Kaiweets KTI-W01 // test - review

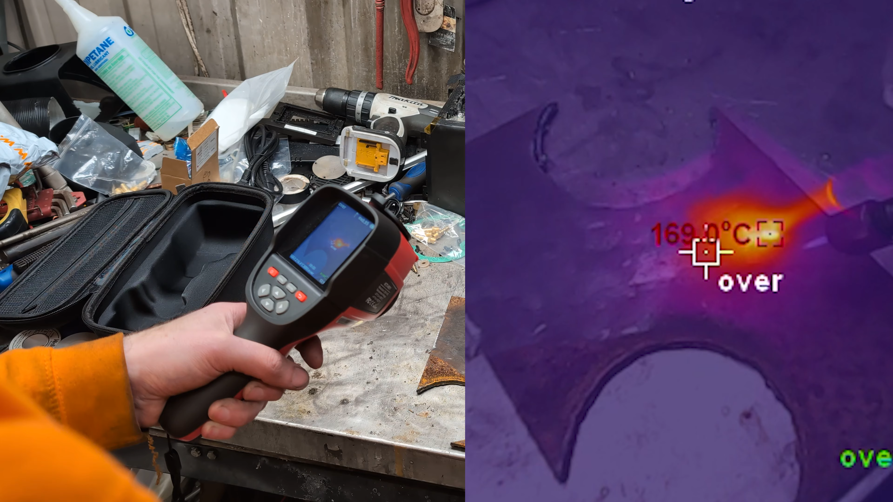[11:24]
where it says over what it means is under so there's no temperature there which is under the range that it can see because this is plus 120 to plus 550 so anything less than 120 shows is over what it means is under
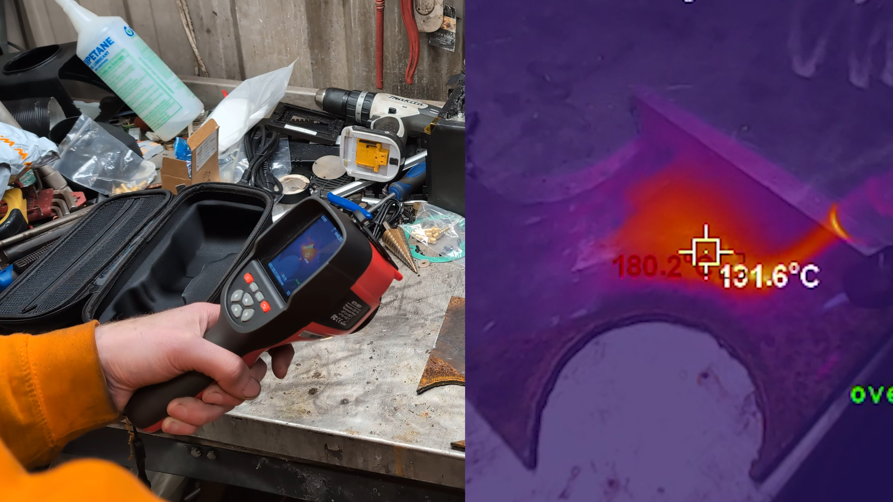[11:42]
it's a shame we can't switch it on the fly that'd be nice
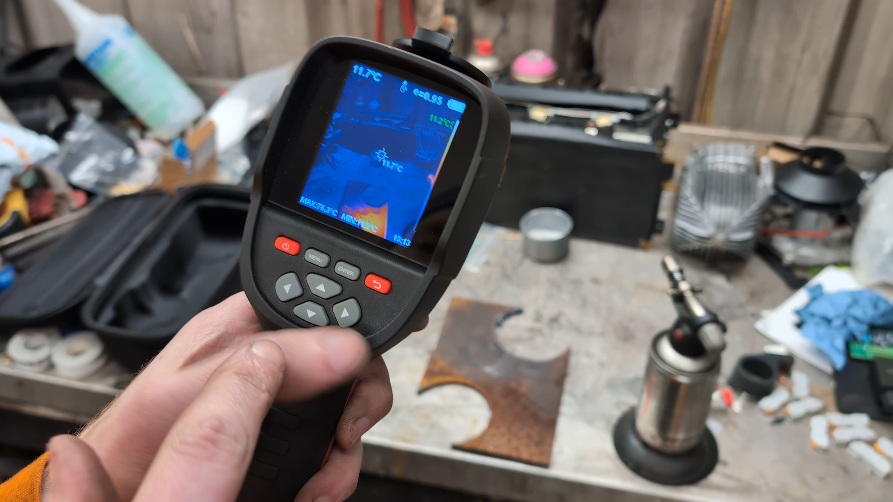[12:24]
that could have been the up and down buttons as well you could have press press and hold up to change like the temperature range i'm just guessing now see
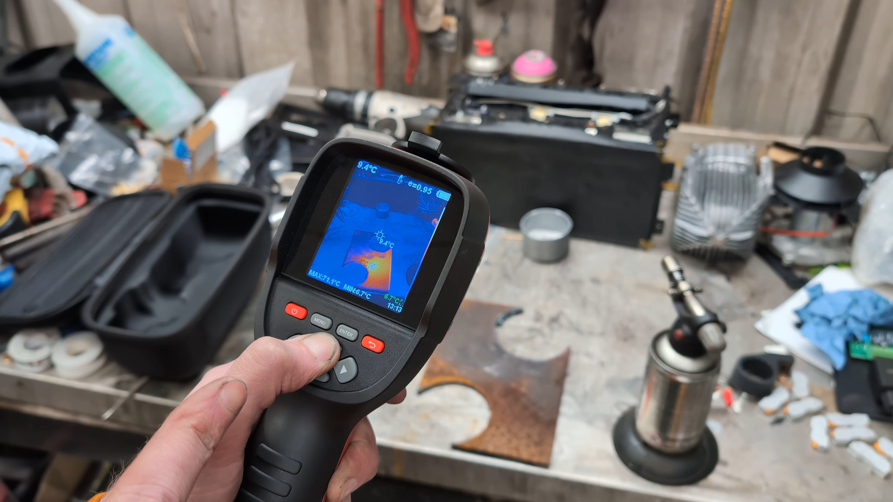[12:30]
if that works no it doesn't press and hold down to change the temperature range i'm just messing now
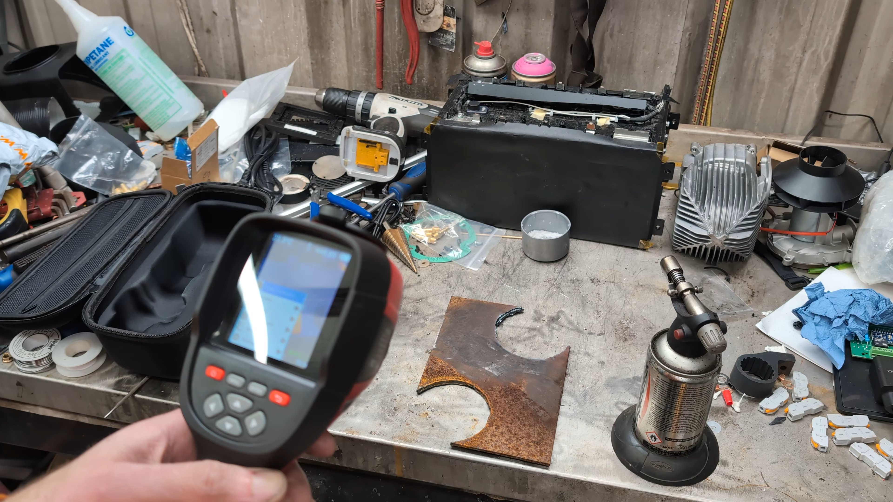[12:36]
well that was the kaiwitz uh kti w01 handheld thermal imager it totally does the thing it does videos and
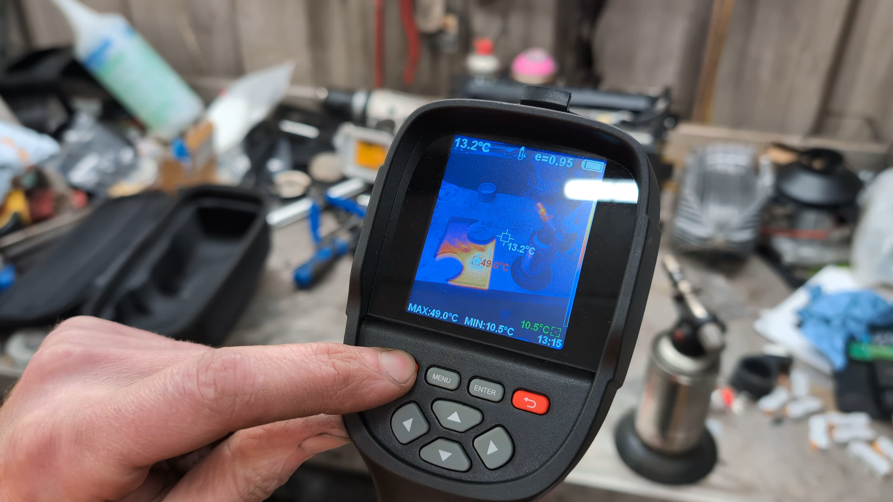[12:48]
On screen: spot 13.2°C, max 49.0°C, min 10.5°C
pictures of thermal objects powering off four three two one it's got a nice box to live in it's pretty durable from the few times i've dropped it